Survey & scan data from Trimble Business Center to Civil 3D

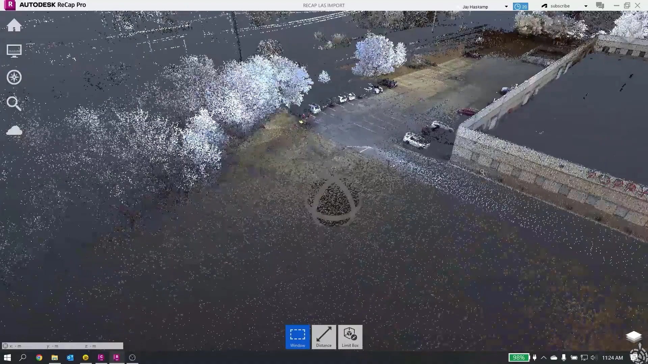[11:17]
And our point cloud data is in here.
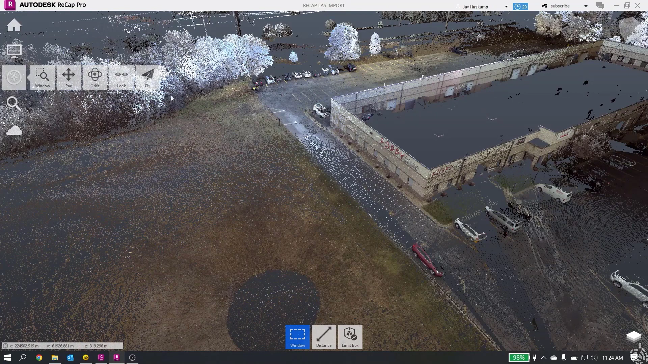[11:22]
And there's a bunch of different visualization tools and some different things where you can measure distances and whatever else.
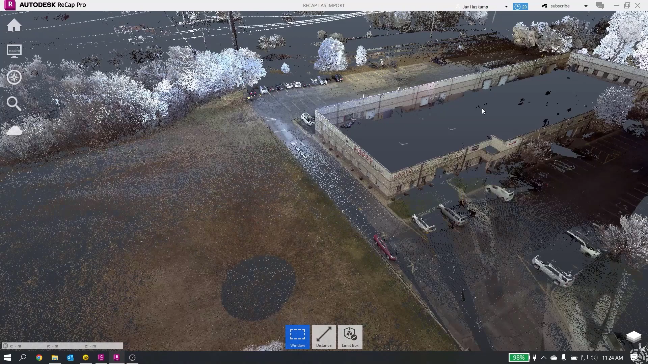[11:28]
It's all pretty standard stuff in terms of point clouds. What I'm more interested in is exporting out my RCP.
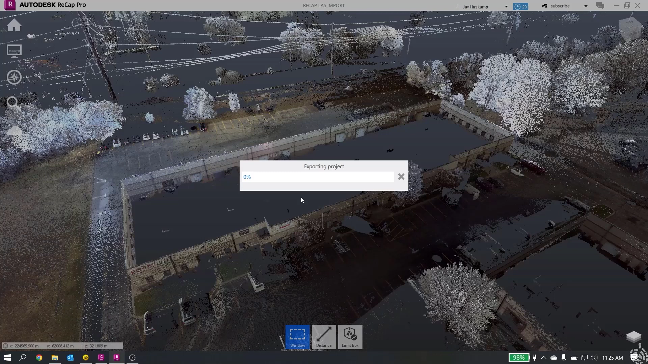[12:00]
And we're exporting our RCP file from our LAS file out of RECAP. And this will now allow us to import it into CIVIL 3D and work with it in our drawing.
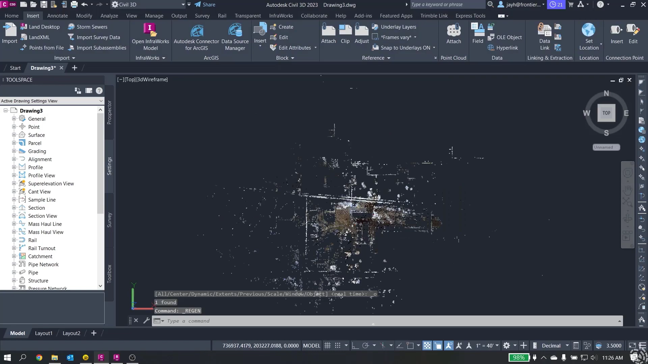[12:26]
And it's now imported into my CIVIL 3D project.
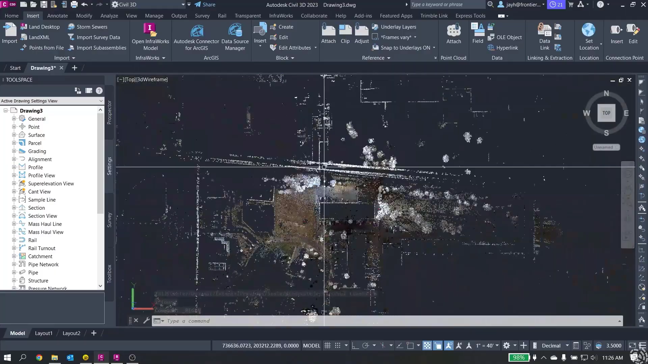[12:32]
And because my unit settings were switched to survey feed, you can see that everything lines up in place as it should.